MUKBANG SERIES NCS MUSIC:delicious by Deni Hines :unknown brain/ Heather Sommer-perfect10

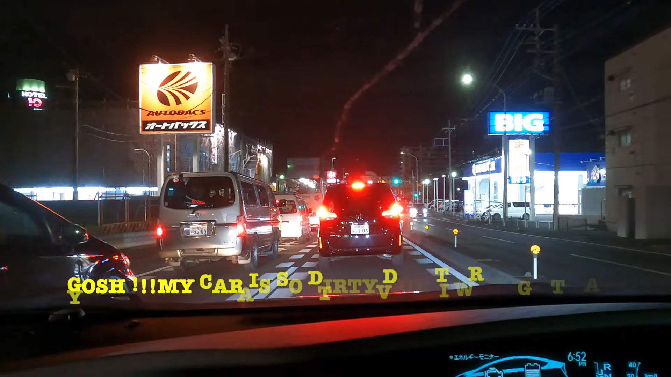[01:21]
Ayun. Pinapakita ko lang yung ibang dadaanan natin sa inyo. Ayan po. Hindi ko magamit kanina ng maayos kasi madilim yung ibang kalye.
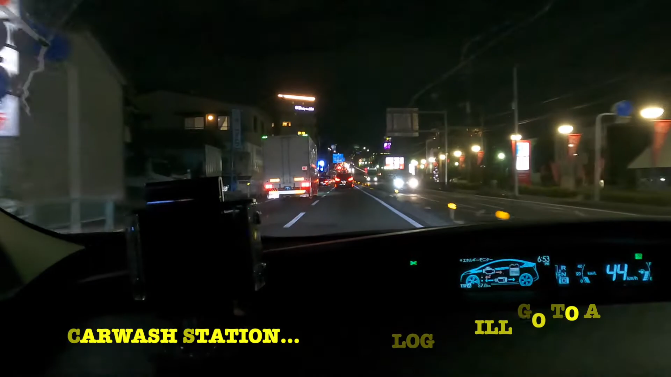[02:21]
Ngayon, yung pupuntahan natin yung sushi restaurant, around 6 kilometers mula sa bahay ko. Ito po.
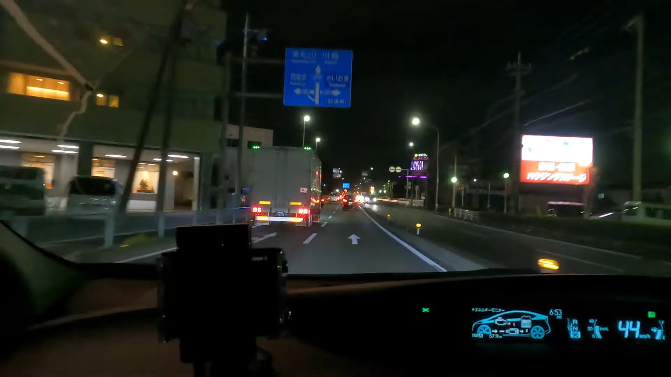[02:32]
Hotel Alau. Hotel Alauda. Hotel, oh. Hindi ko lang alam kung love hotel yan, eh.
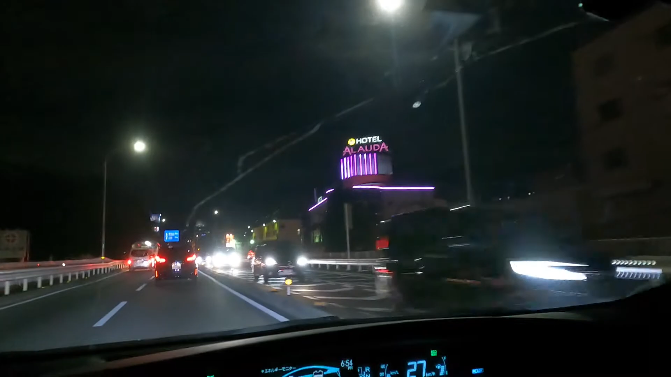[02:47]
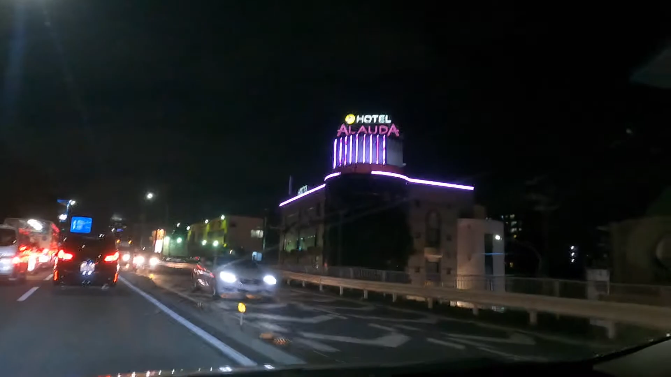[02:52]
Medyo matraffic kahit ganitong oras dito sa lugar na to. Ano po niya yan? Hard Oak. Ano po yan?
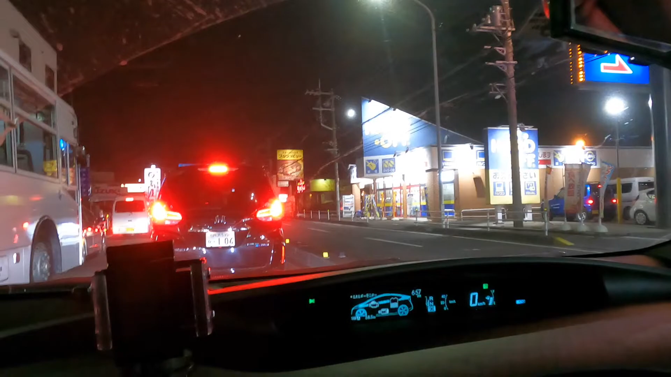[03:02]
Tindahan po yan ng mga second hand na mga gamit. Kaekema pa, instrumento, gitara, piano, CD, components. Lahat po dyan, segunda mano lahat. Pero magaganda pa. Kahit na ano po ang segunda nandyan. Mga home appliances. At bumibili din po sila ng mga ganong bagay. Yan, parang kinamersyal ko na. Hindi po ako, ano, wala pa akong makukuha sa Hard Op.
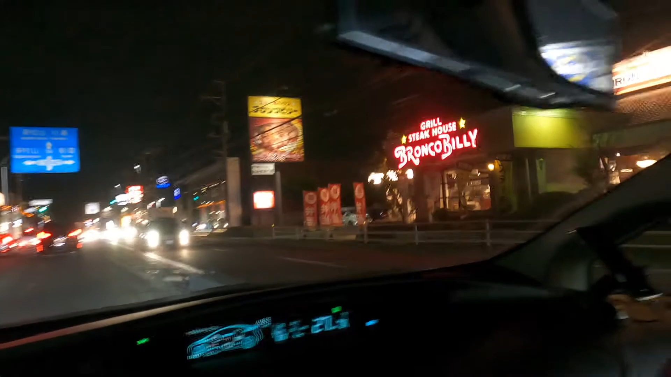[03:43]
Steakhouse. Bumalik dito, puro kainan po. Medyo matrapik po. Dito sa paligid ko, marami po, ano, yung mga dealer ng sasakyan. Ayan, may golf. Motorcycles. Tapos, hali-halira niya, puro restaurant. Supermarket, ayan, yung Rogers, ang basa po dyan, Rogers, yung supermarket po yan.
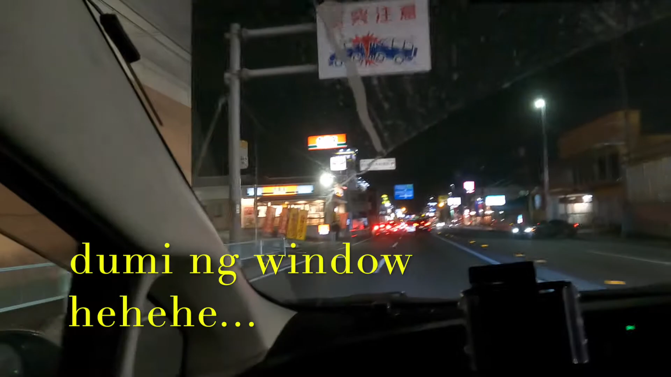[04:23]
Ayan, isang chain po ng ano, Yoshinoya, yan. Yoshinoya. Ngayon, ito, Kentucky. Siguro, alam niya na yung Kentucky FC. Yan po ang Kentucky sa Japan. Ayan po yung tsura. Diyan sa may left side natin, yan po yung sikat na sigat na Don Quixote.
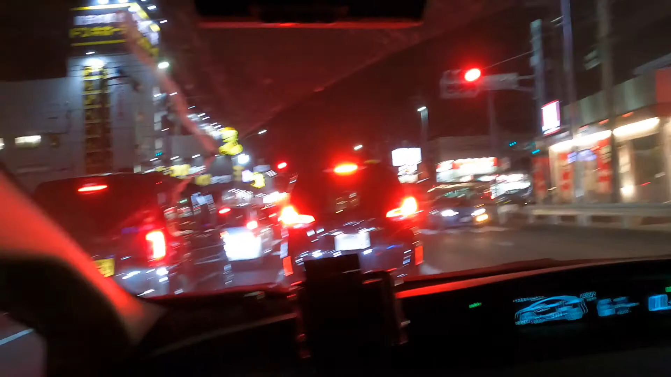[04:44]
Kahit saan po, may rin yung Don Quixote na yan. Ayan. Dati, nung wala pang ano, mga ganito nangyayari, hanggang alas 5 siya ng madaling araw. Ngayon, hanggang alas 3 na lang ng madaling araw. Sa kapaligid po rito, mga ano, mga kainan, maraming kainan po. tiempo. Malapit na po tayo sa ating destinasyon. Kakainan tayo dito.
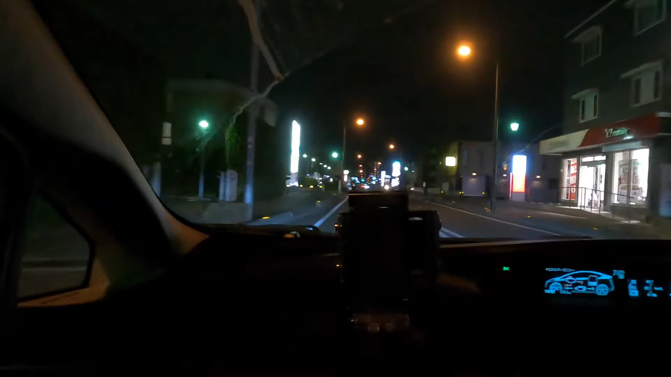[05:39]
Shabu-shabu. Ano siya? Biking daw, shabu-shabu. Parang eat all you can. Shabu-shabu. Maraming kaya. Ito, coffee shop po. Sikat na coffee shop po yan. Ito na po tayo. Itong dito kakana. Ito na po yung pupunta natin.